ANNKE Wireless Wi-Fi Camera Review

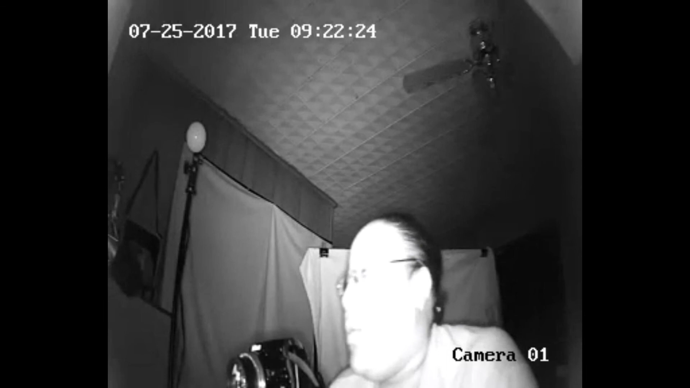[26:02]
So, night vision is now on. Alright. As you can see, I don't know if you can see those lights. So, night vision is activated. So, I guess it senses when darkness, I guess. But it's activated, so... So it is recording.